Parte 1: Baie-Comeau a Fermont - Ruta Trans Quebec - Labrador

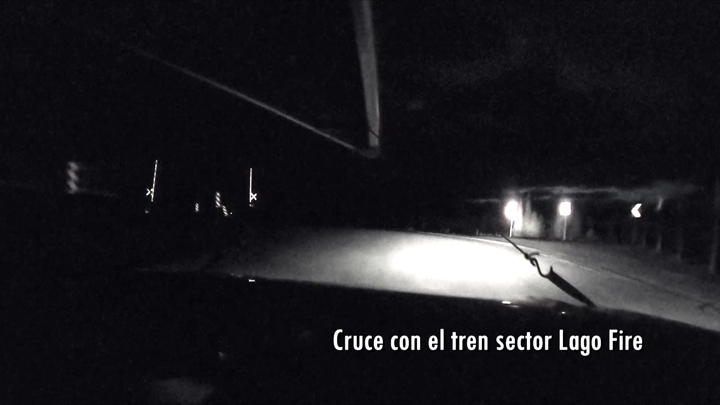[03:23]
Al anochecer nos encontrábamos cerca del lago Fire, lugar de mucha actividad vinera, donde por unos kilómetros tuvimos que compartir la ruta con el tren, que mueve materiales desde la mina hacia la costa.